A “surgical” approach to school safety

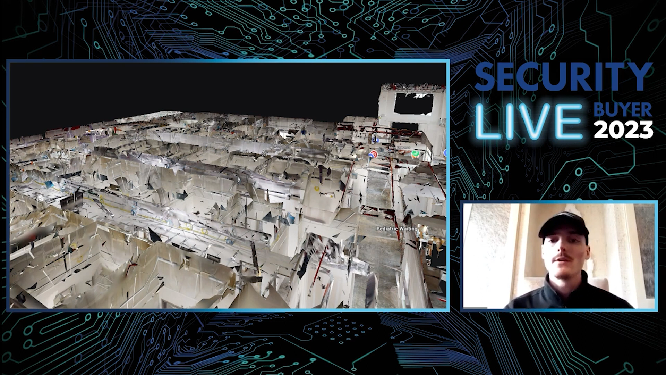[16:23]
the commander can easily see how far away 300 feet may be from the edge of the building. And then kind of following off of that is a second version of our sky view. And this one actually has a lower opacity floor plan to it. That way, this leaves the roof elements exposed so that firefighters or the SWAT team or police officers can see all of those elements on top of that roof. Say there's a fire in a building and there's a 20,000-pound AC unit above that room.